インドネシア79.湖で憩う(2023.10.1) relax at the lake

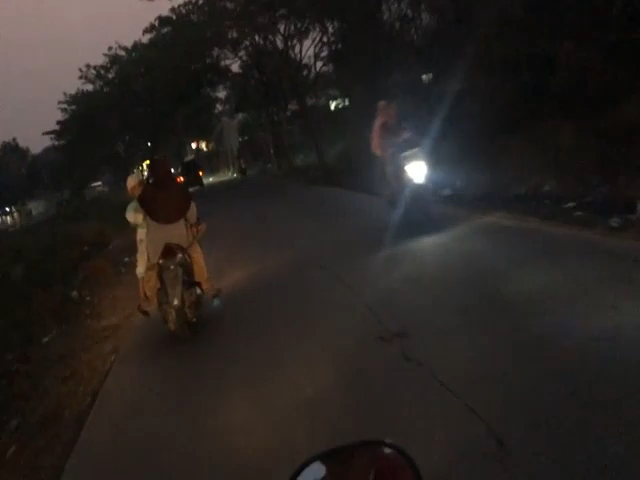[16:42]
バイク誰の 前のバイク右にライトつけてましたけど、うん、先に行ってくださいってことですか。 はい、